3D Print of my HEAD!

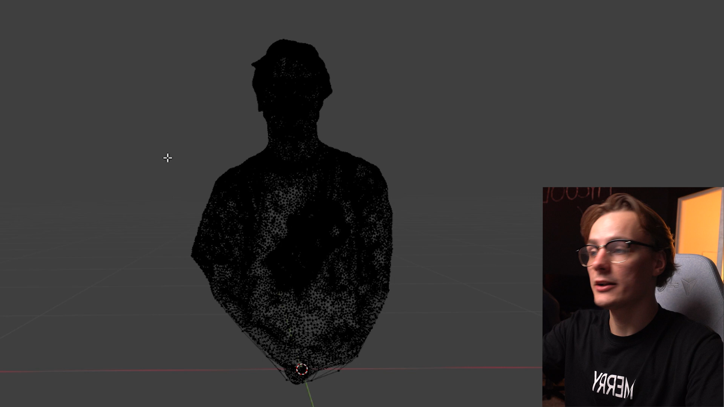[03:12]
Now I can literally just select my body and delete it, delete vertices.
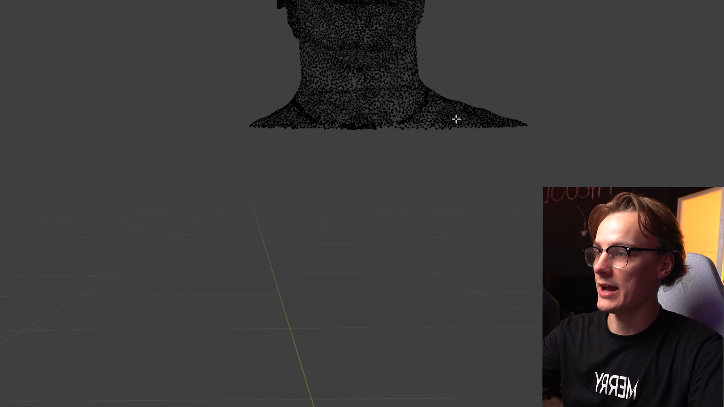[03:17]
And as you can see, I'm starting to isolate my head here. Now what I actually want to do here is get rid of all of this shirt.
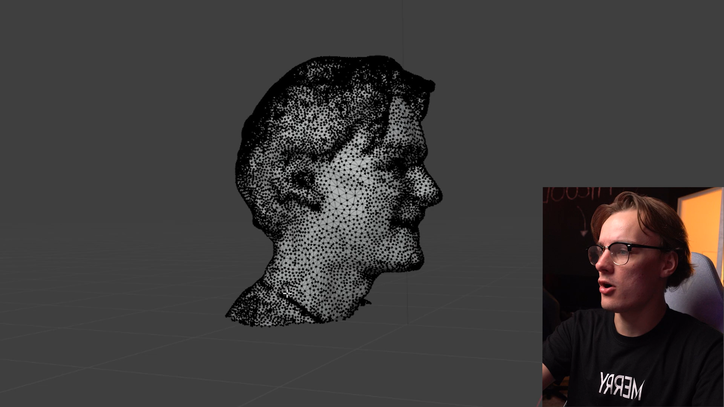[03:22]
So it's just in the off of my neck.
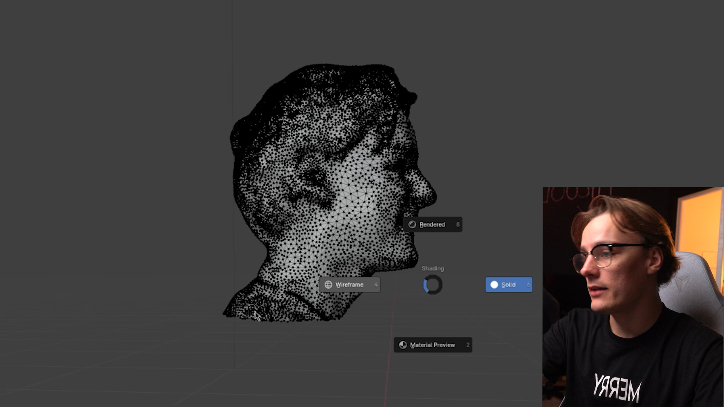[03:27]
So in order to do that, I'm going to go back to wireframe mode. I'm going to choose the select circle and make sure I'm on add to existing selection.
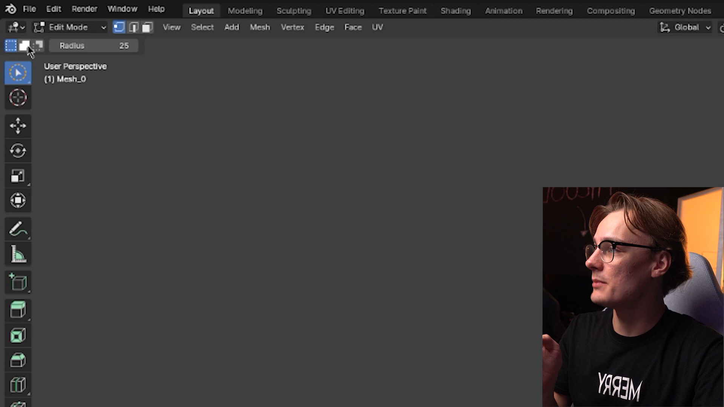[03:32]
And then I can literally just paint out my shirt like this. Just like that.
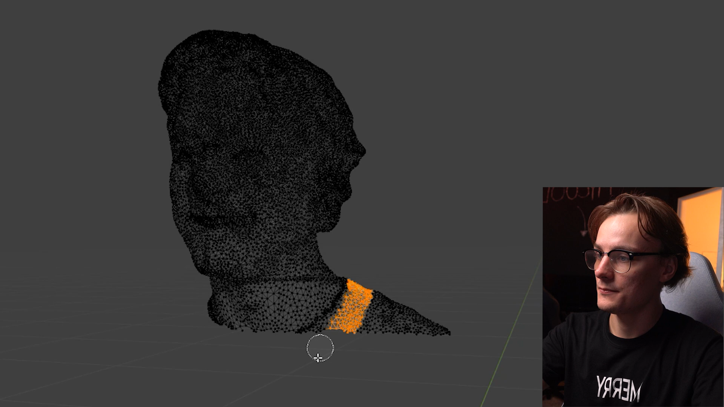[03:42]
Both sides. Now, as you can see, this kind of puts my head at an awkward angle.